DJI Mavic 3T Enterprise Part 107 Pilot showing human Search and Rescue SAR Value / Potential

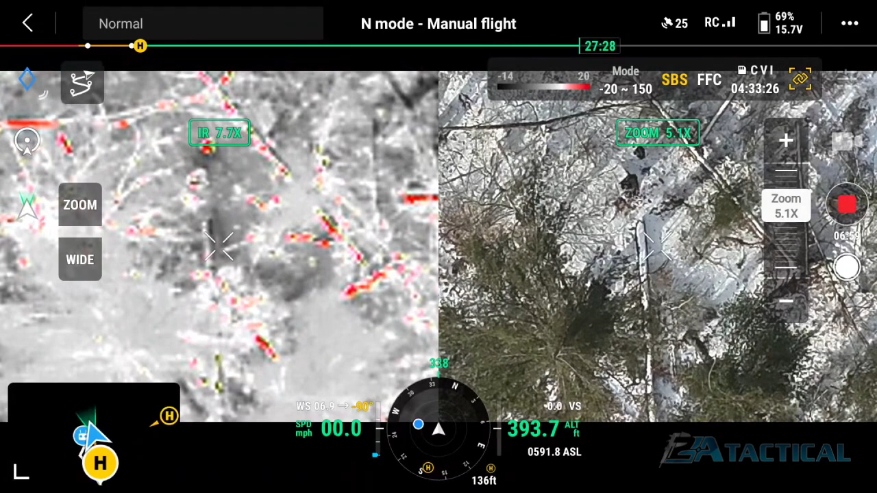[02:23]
you have to think about the direction of the Sun and that'll be important in a little bit when I show you right now the Sun is coming from roughly the south so
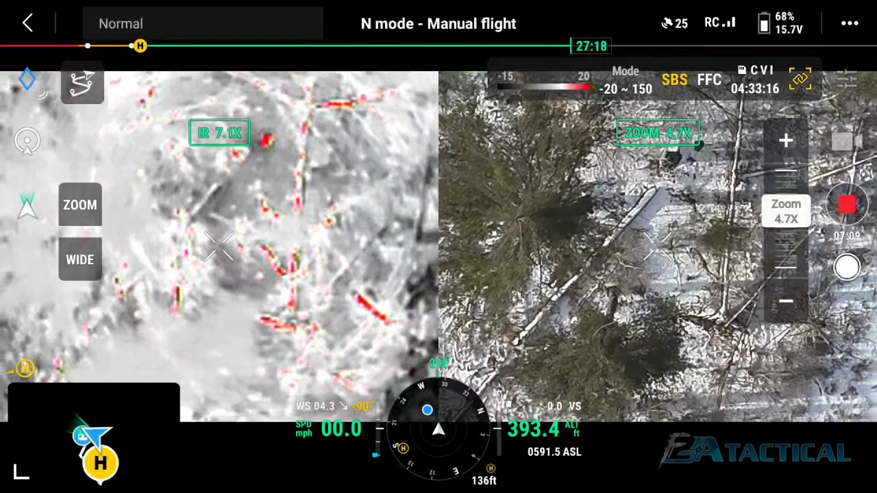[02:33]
call it the left bottom left of the screen and you can see me you know cuz you know
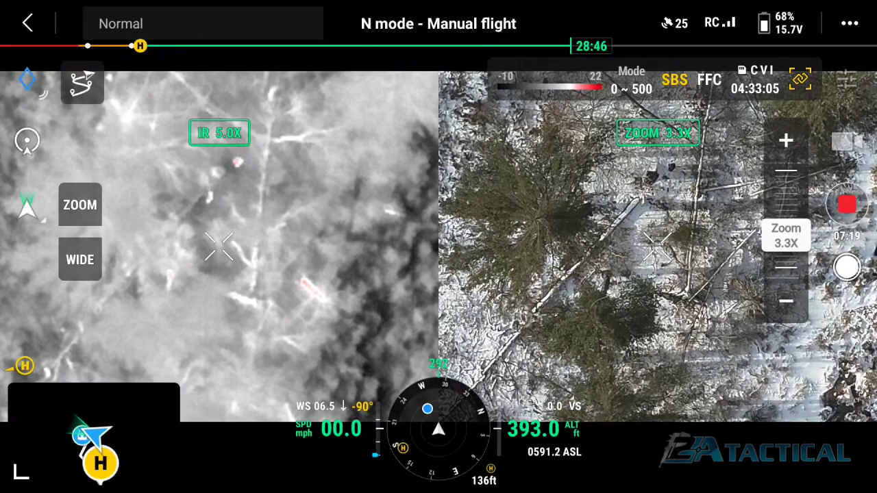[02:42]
I'm there but if you were probably not knowing I was there you might not see me I'm gonna switch through a couple of the different thermal settings you'll see here in a second there's a few different ones there's a preferential one that seems to be what most people use which is the one called tint which is what I'm on right now and then this is white hot black hot again here's 10 here is iron red
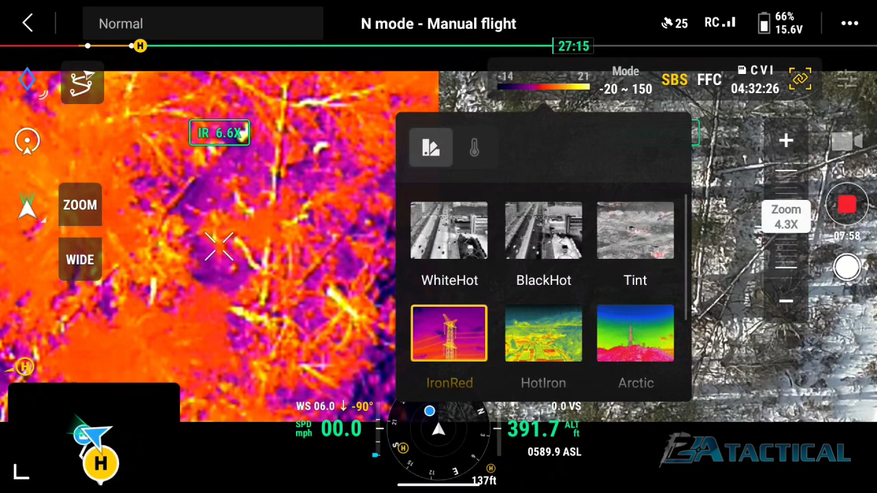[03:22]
you've got hot iron will be next in an Arctic and as I get better with the platform some of these are more preferential depending on
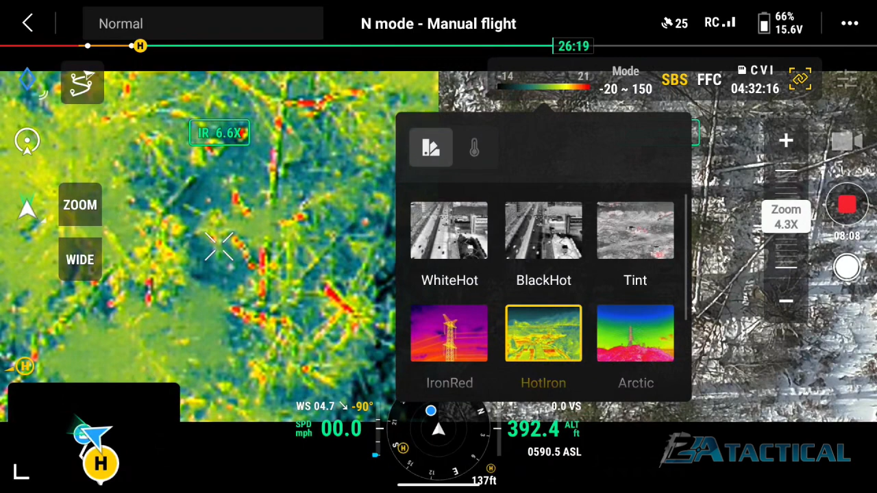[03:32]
the specific job you're doing so not so much search-and-rescue with some of these are more important for commercial and industrial jobs
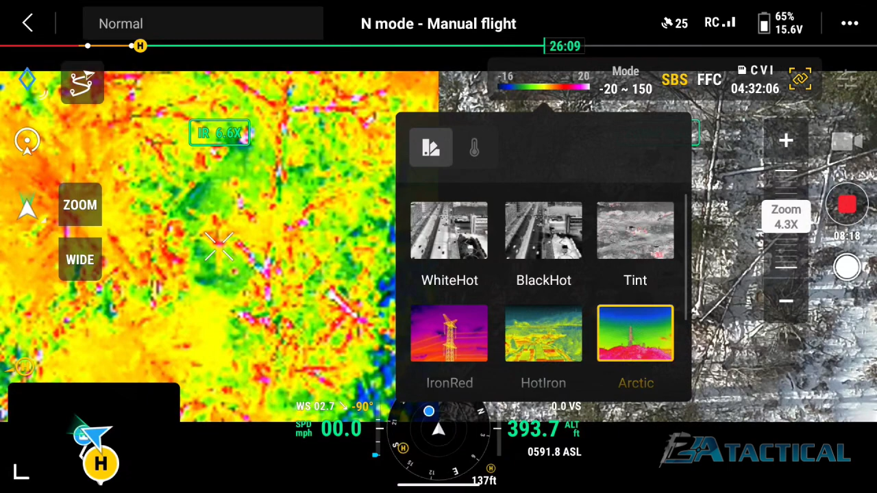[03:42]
so going back again here we're just gonna transition
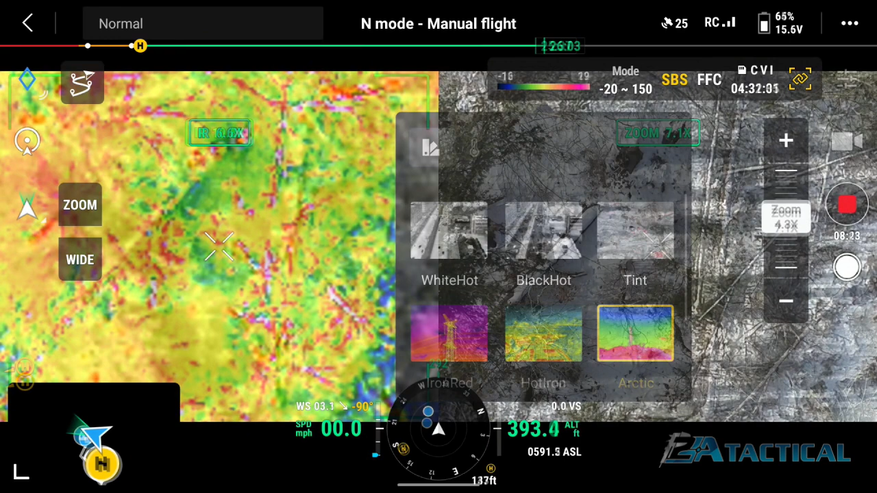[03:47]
and that goes having a great time he's running around he loves it you're again we're we're 400 feet and if I was flying around and I was looking for a person you're gonna start to be able
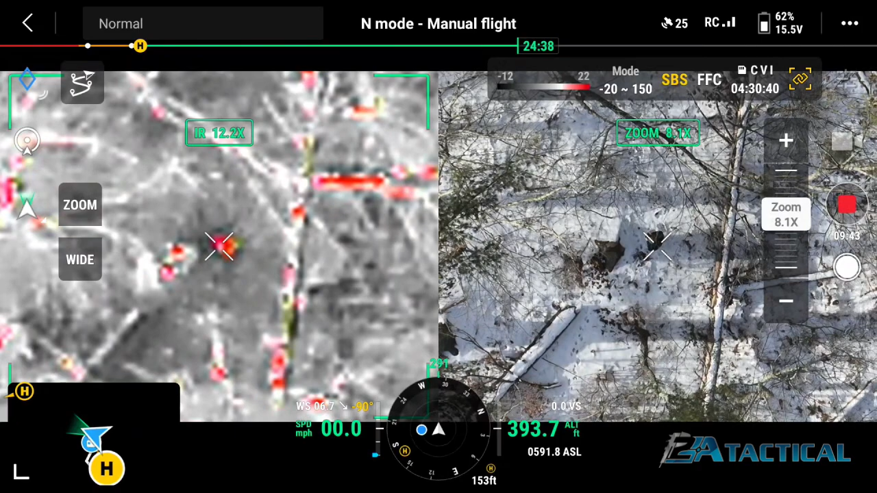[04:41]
what we were hoping but the idea here is I see that blob and I'm the blob and I'm zooming in and this has a 56 power zoom so I'm gonna go to full zoom so here I am again I'm at 400 feet and you're gonna see here in a second you'll actually be able to
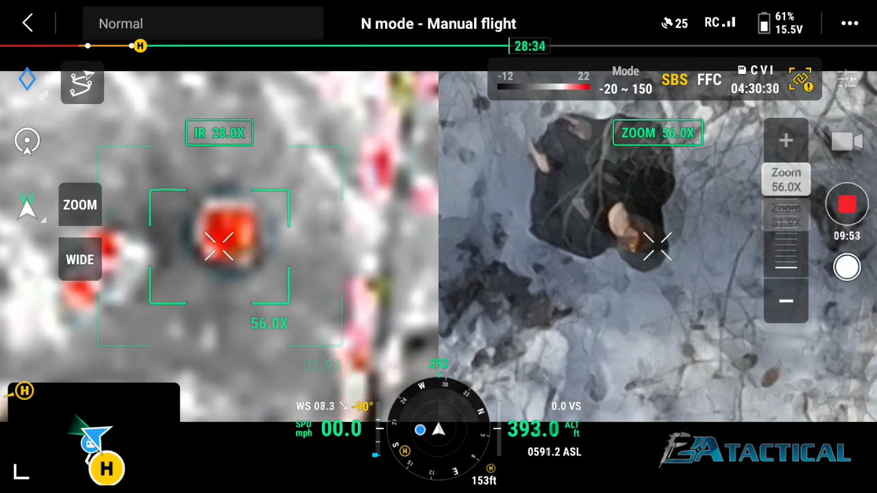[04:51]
see the expression on my face now here I lie down kind of trying to you know and of course echo attacks but if I was an injured person I mean you'd be able to tell most likely versus a log or something else that was collecting some sort of radiant heat
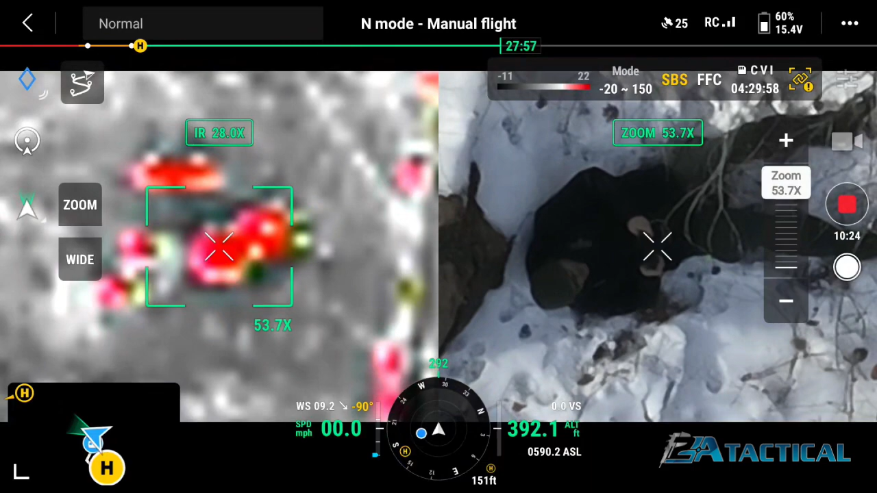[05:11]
the other thing to keep in mind is how incredibly stable this is I've done a lot of work a lot of operations and
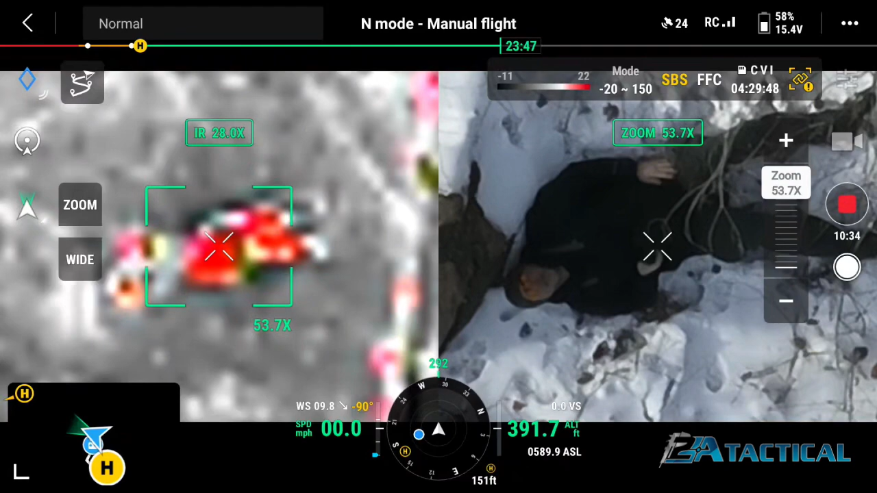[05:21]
helicopters not as a pilot but as a passenger and they have an amazing place in search and rescue I'm not discounting that but they're loud they there they shake these drones are incredibly stable and there's a huge cost benefit analysis as well and a safety benefit
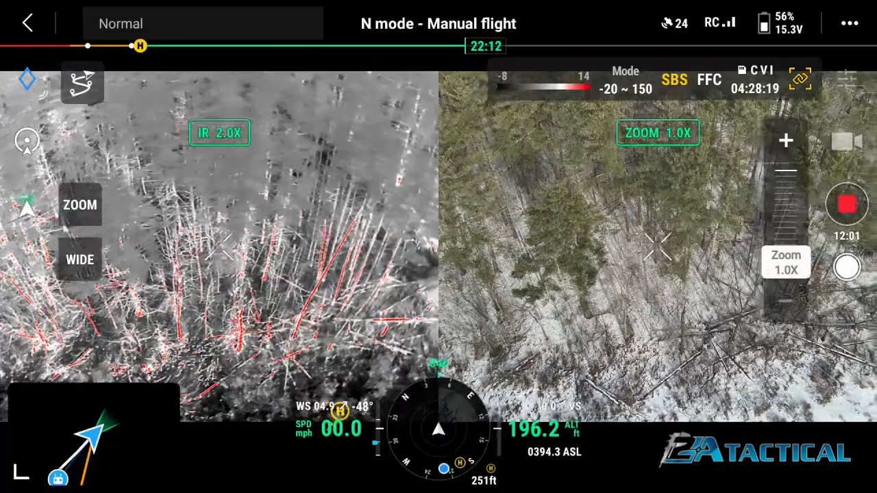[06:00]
of those logs now of those trees now if I turn around okay come back at me now notice
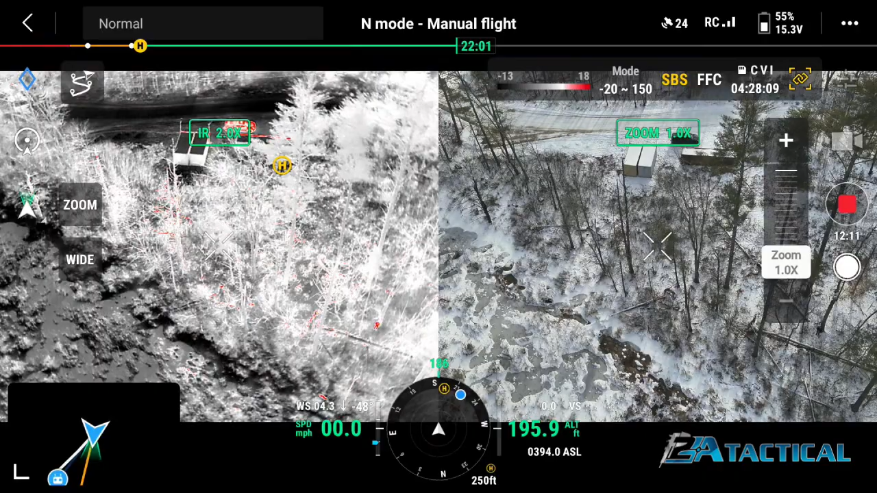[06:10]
that it's a whole different game so if you use the sunlight to your advantage in other words if you are searching a
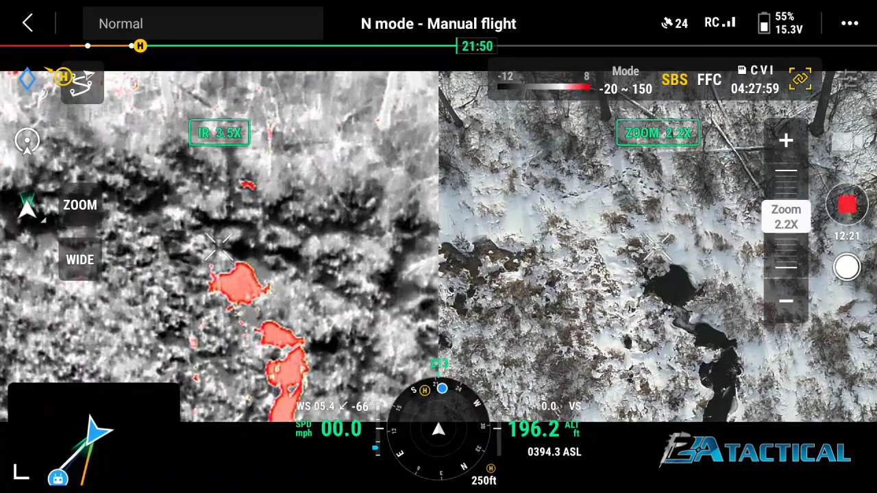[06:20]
wooded area there are ways that there's echo running around that if you essentially are having the camera at
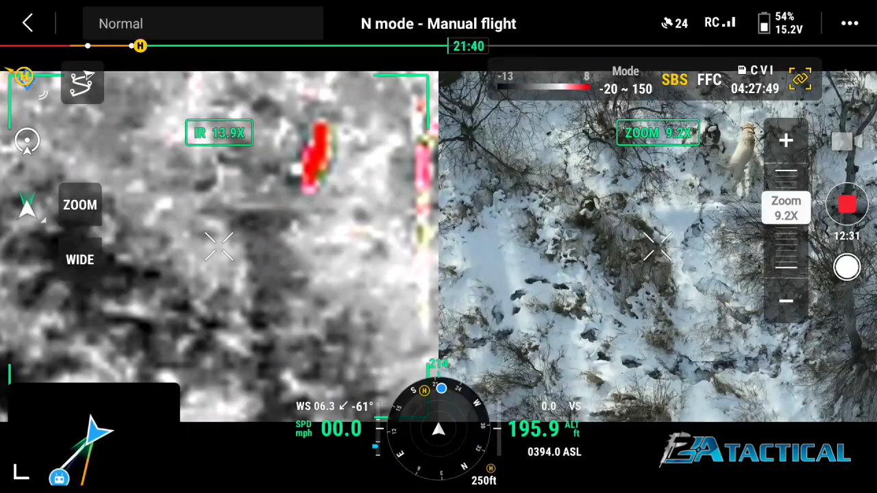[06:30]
a side where you're not getting the gradient heat as much against the trees you're going to get a much stronger thermal image and this is just real quick you see there's a vehicle going by there's
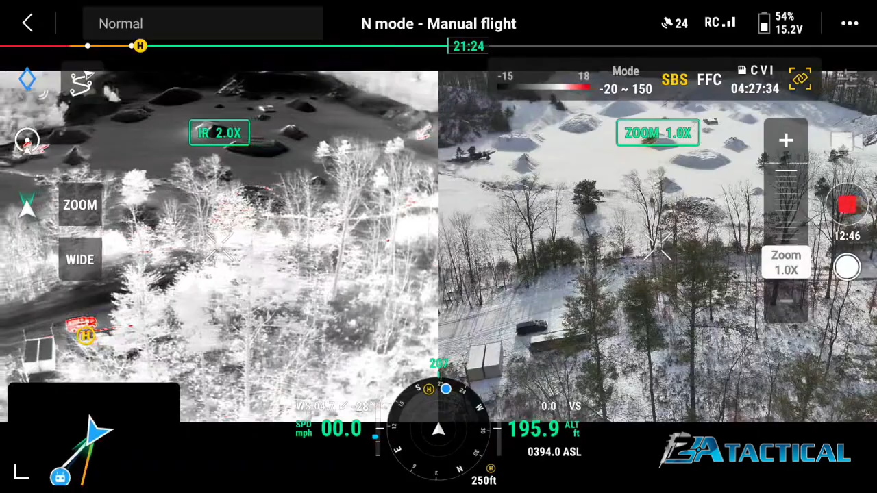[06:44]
my truck it was just driven and a vehicle that was just driven looks completely